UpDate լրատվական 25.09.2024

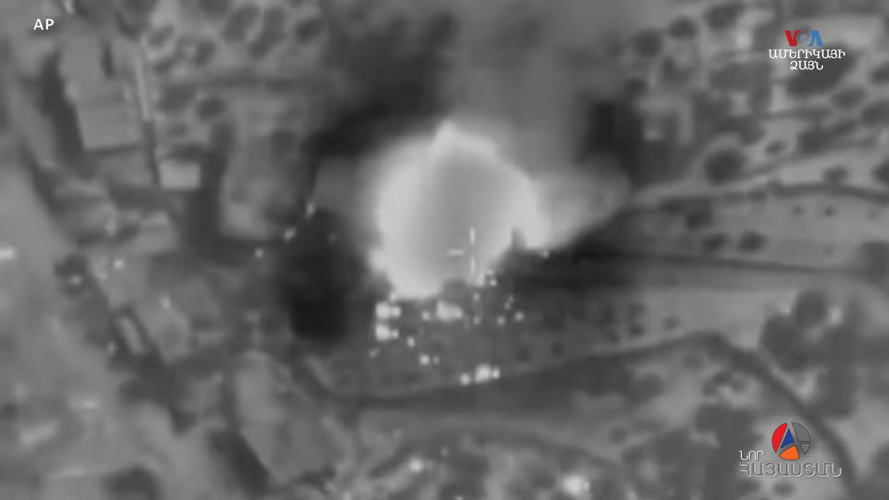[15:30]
Իսրայլը երկուշապտի որը հարվածալ է ավելի կան 800 հիրախի լիբանանում ներարգալ Մայրակ բերութը,